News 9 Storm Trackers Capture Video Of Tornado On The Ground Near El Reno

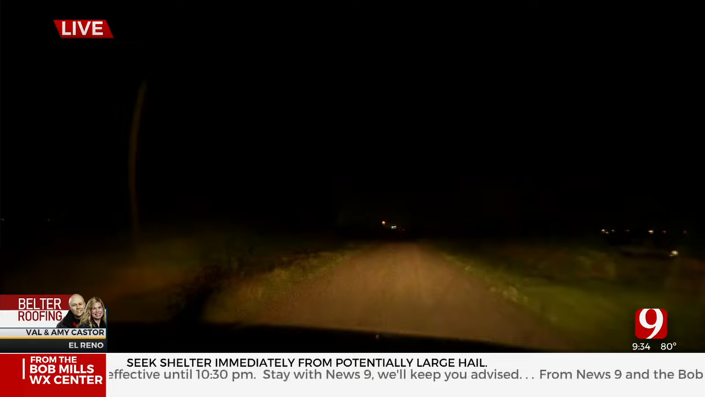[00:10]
of us look in the shot look at our shot right there it's just left of the road there is a funnel it's all the